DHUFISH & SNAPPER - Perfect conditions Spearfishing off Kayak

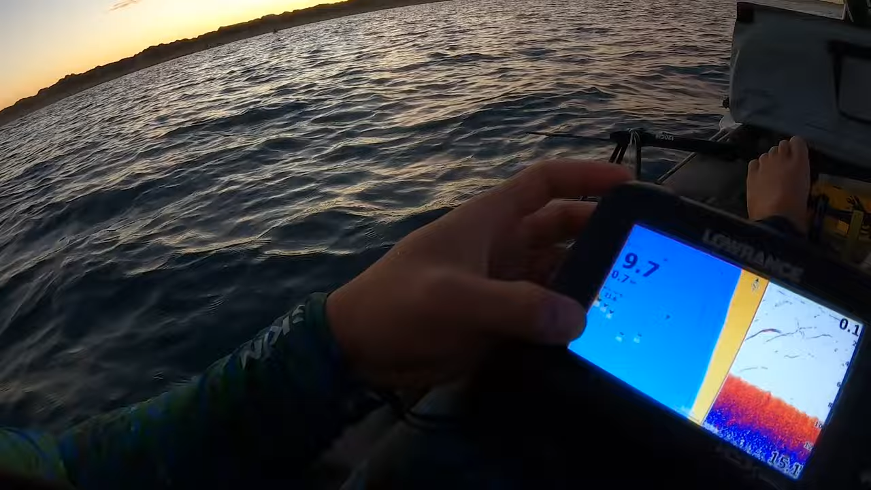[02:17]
I don't know if you can see that. That'll be our first spot.
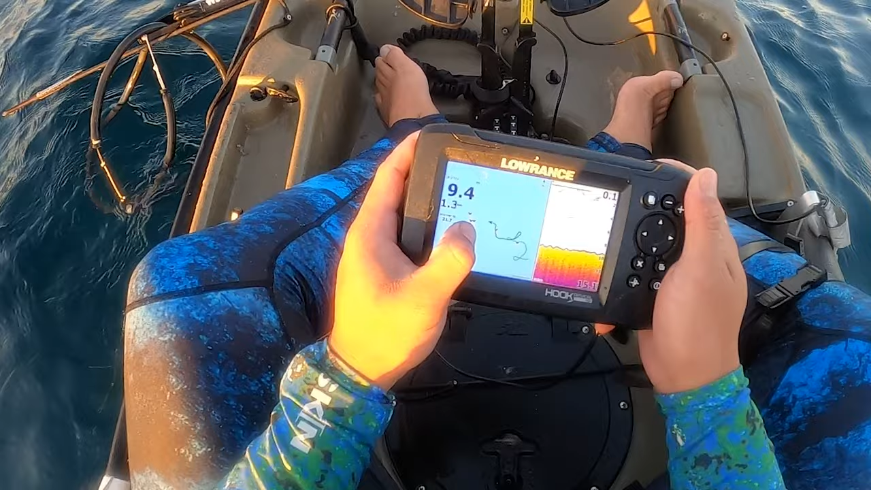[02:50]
There's nothing here. I did a couple of drips. There's no mark. Hopefully this reef here is holding some fish.